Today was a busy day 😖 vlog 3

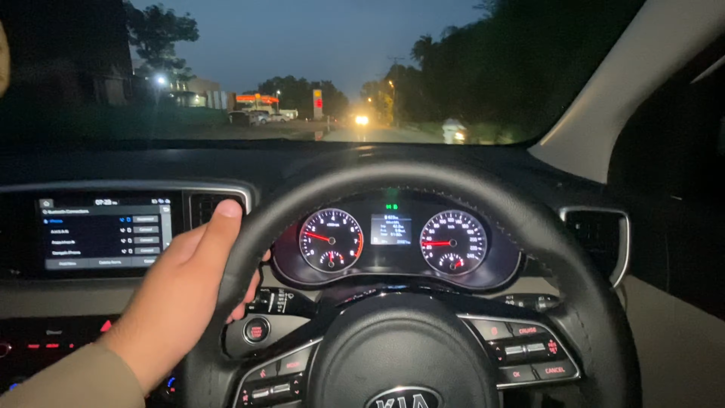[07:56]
हाँ जी, तो हम अपने रेस्टोरेंट में पहुँच गए, दिखाते हैं आपको बकाया।
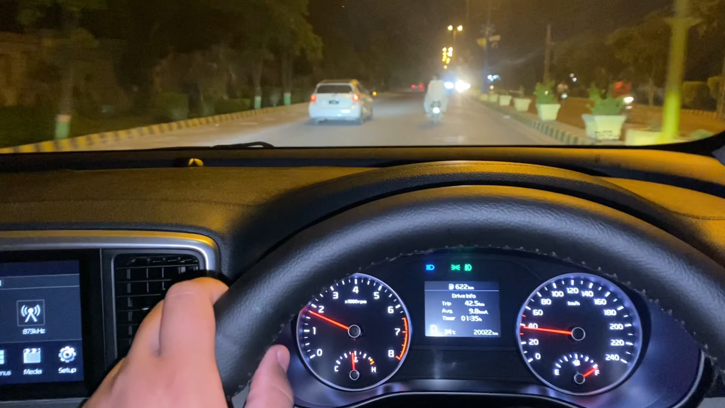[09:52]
इनकी कार्स भी दिखाते हैं अपने कज़न की, एक ये जा रही है, एक पीछे आ रहा है कज़न, एक ये सामने जा रहा है,
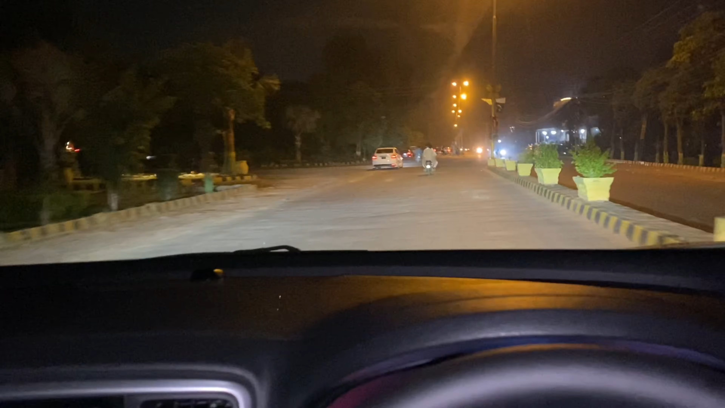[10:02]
फिर आपको दिखाते हैं वहाँ पहुँच के सारी गाड़ियाँ, सारे माशाल्लाह गाड़ी के शौकीन हैं।
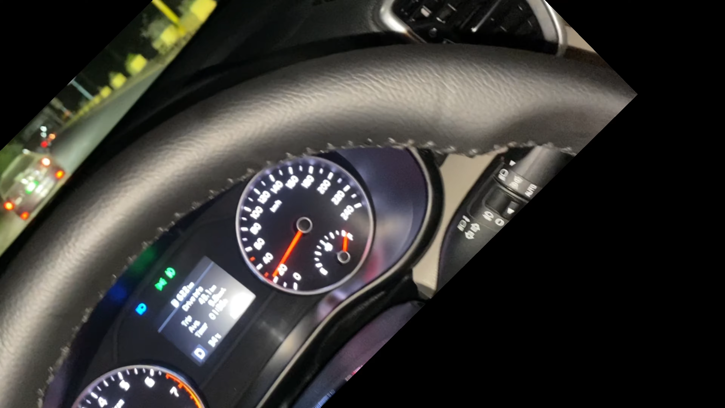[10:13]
हाँ जी,
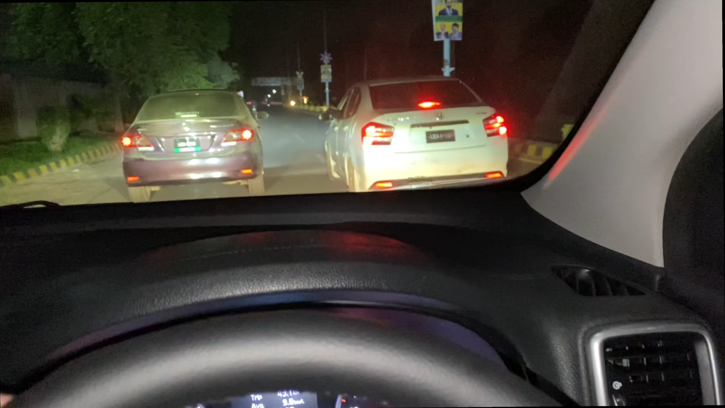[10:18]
तो अभी आपस में बात कर रहे हैं हम सारे कि किधर जा कर खड़ा होना है, तो सारे आपस में हम बात करके
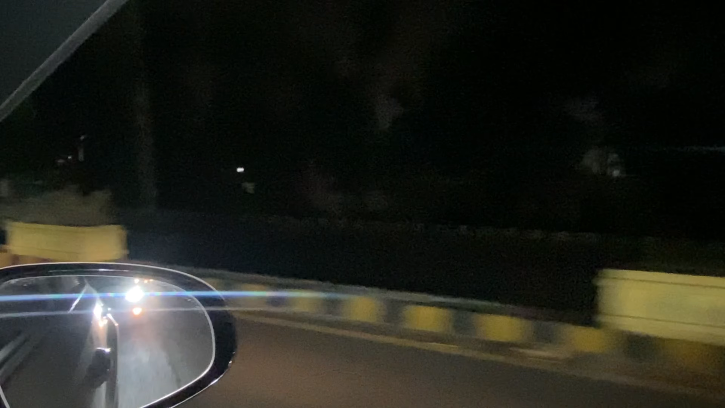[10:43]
ये ये पीछे आ रहा है, ये भी अभी साइड से जाएगा। इसकी गाड़ी भी दिखाता हूँ,
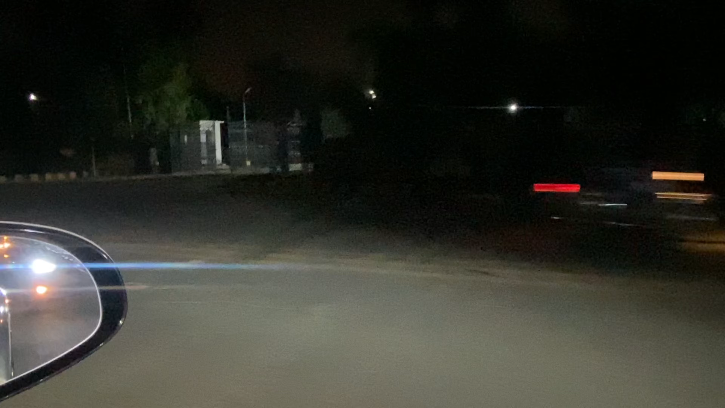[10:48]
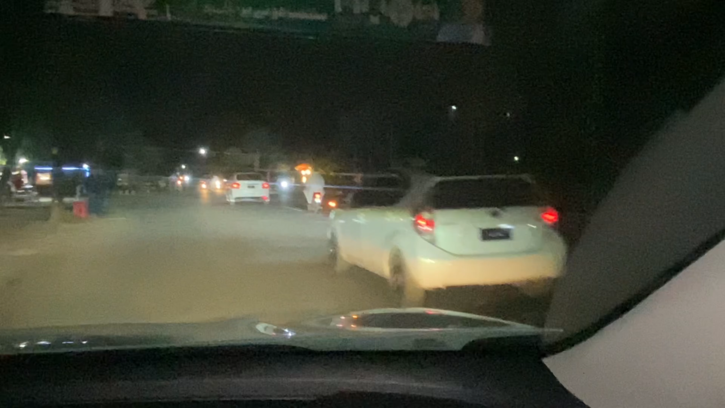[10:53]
वेद 15 की एवरेज 6 AC। जी एक ये गाड़ी खड़ी है सिटी, एक ये एक्वा है,